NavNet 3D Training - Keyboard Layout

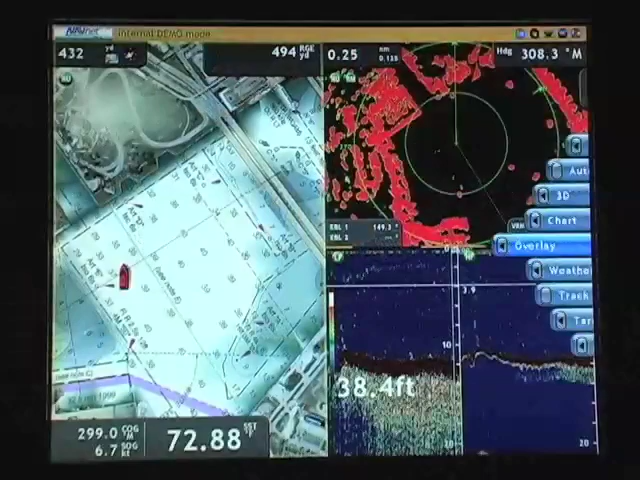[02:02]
On screen: depth 38.4 ft
My keyboard to 9500 catcher is correctly, but, when we're pricing something to talk about the release of them, it seems so difficult. The rest of the keypad is made up of either single or dual function buttons.